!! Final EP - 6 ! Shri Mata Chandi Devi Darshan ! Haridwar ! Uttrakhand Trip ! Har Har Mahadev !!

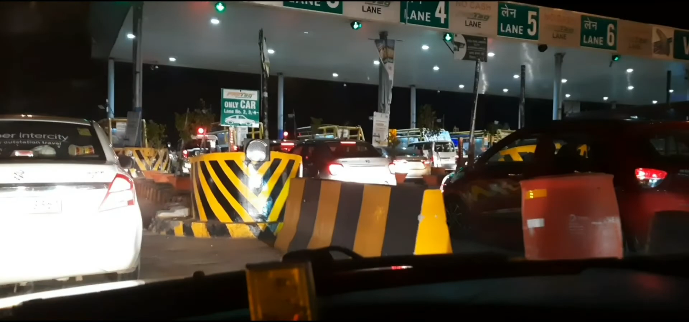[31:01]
अब हम मेरठ पहुंचने वाले हैं। मेरठ से पहले जो अब ये जो टोल है वही टोल है।
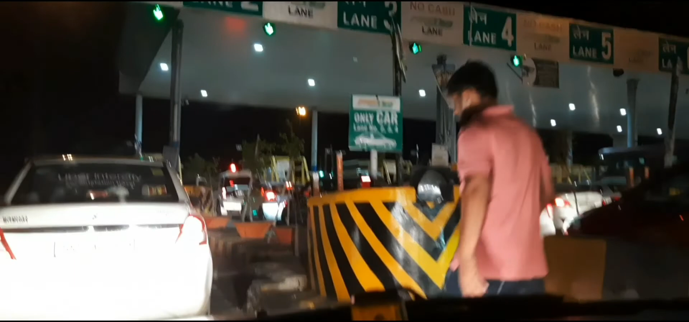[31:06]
अब बस इस टोल को क्रॉस करते ही सीधा अब हम मेरठ में एंट्री कर देंगे और उसके बाद अपनी मंजिल पे बस पहुंचने ही वाले हैं।
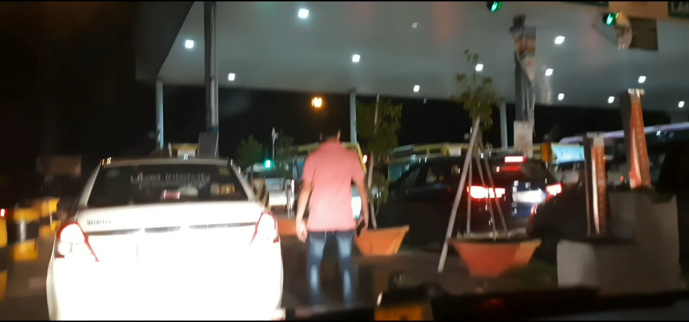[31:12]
पूरा वहां से वहां तक बढ़िया लगा हुआ है एकदम। 3 टोल पड़ते हैं रास्ते में, 3 पे फास्टैग हैं।
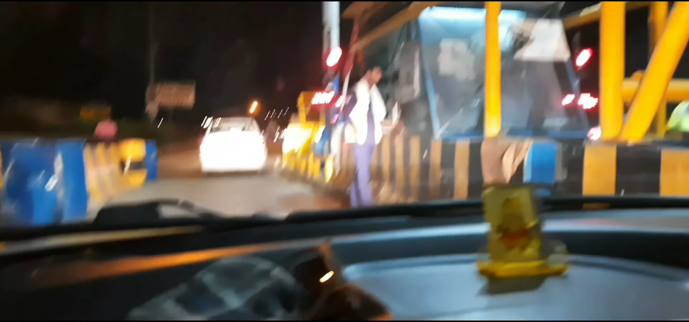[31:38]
चलो चलो चलो, ये हमारा फास्टैग